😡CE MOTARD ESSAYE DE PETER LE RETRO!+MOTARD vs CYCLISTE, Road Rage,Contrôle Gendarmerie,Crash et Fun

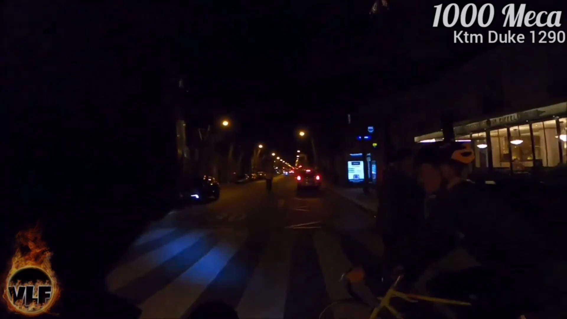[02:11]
C'est pas la peine de gueuler comme ça, pourquoi tu gueules? Mais j'ai peur! Et alors, tu vois pas que j'étais arrêté? Je fais pas de bruit là, avec ta moto. De quoi? Et alors, c'est quoi ton problème?
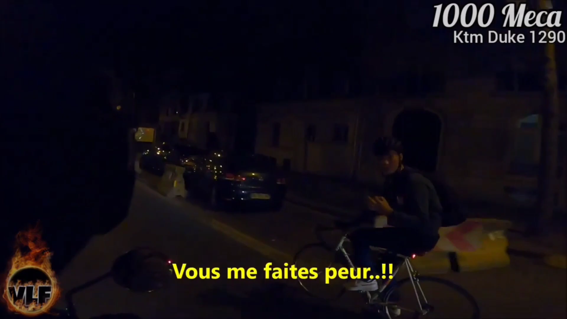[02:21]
Tu me fais peur! Ah, je te fais peur parce que je suis en moto, je suis arrêté! C'est pas ça!
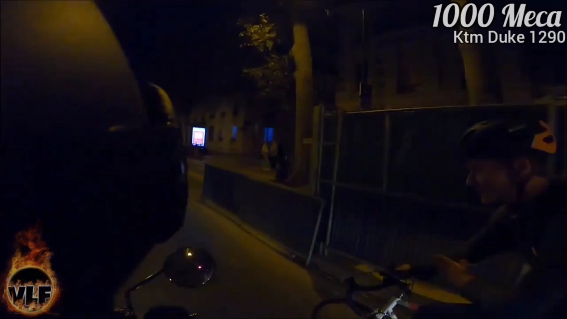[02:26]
Vous passez devant moi, vous freinez! C'est pas ça! J'étais arrêté, nuance! Bah oui, tu t'es arrêté devant moi!
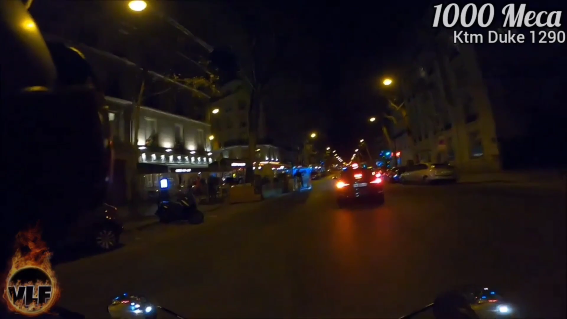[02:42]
Mec en vélo, comment il casse les couilles?